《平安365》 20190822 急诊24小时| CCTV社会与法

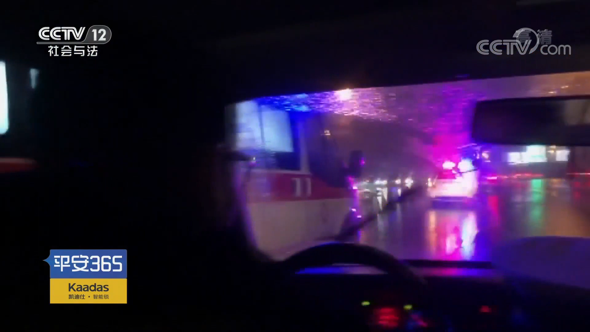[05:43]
警车的警笛声和救护车的警报声交织在一起社会车辆纷纷让行开辟出一条深的通道